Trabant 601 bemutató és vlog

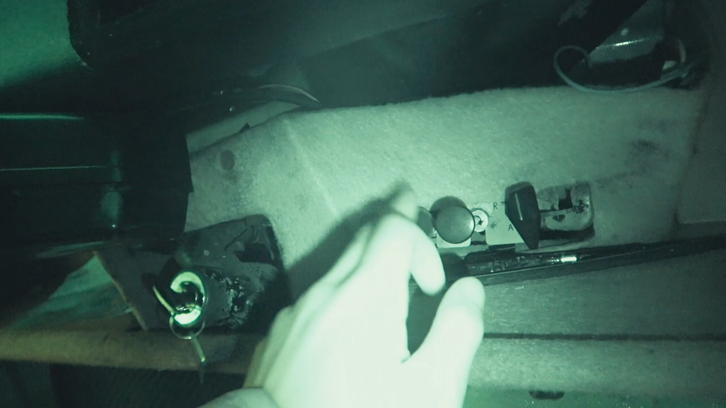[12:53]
meleg levegő, és a benzincsap így van nyitva, arra zárva, nyitva, és abba az irányba tartalék. És ennyi az összes kezelőfelület az autón, bent egyébként találhat egy hamutartó,
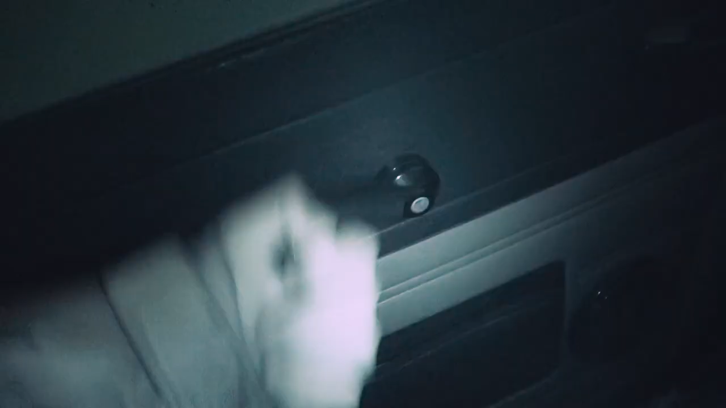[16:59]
Egyébként még ennyit elendok, ablak megfelelően kurblis, és tökéletes könyöklő, amikor vezetek, és ennyi.
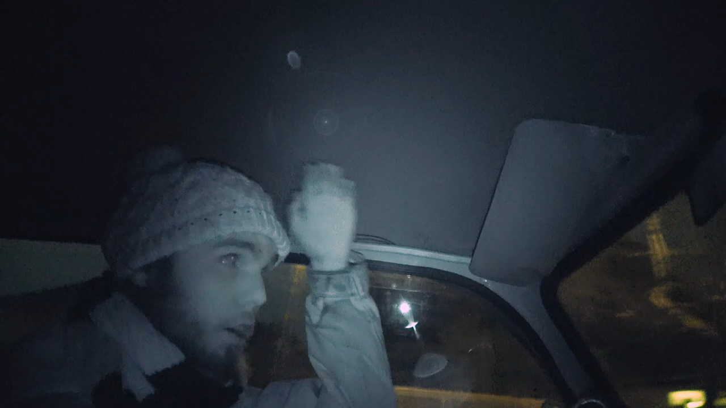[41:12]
az, hogy nem látok ki, az más kérdés, de fejtér van, viszont ha valaki beül hátra, most ugye nem próbáltuk ide, tegnap nem tudom mennyit, mennyire látszott a videóban, a lényeg az az,